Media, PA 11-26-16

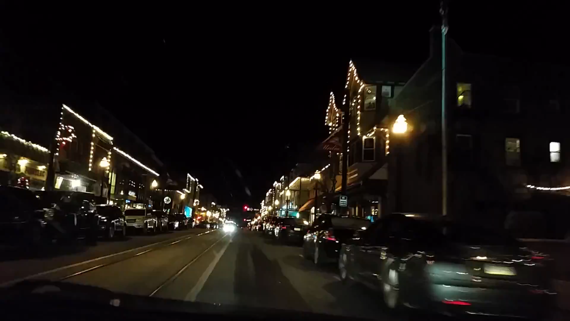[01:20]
Little Anthony's Pizza. You should go for the sides, too. You can see what the place is. There you go. Now we're crossing Olive Street. And then the sides, that's the place we had right there. You can't see it. It's way there. Nice men's shops over here.
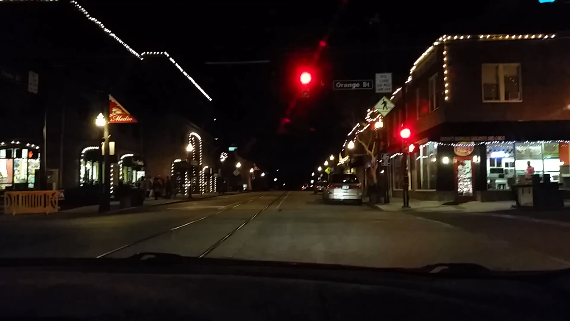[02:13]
Over here. Um, but really nice area. And especially when it's nice and cool out. And there's, you can see the people over here all coming out of the shop and everything.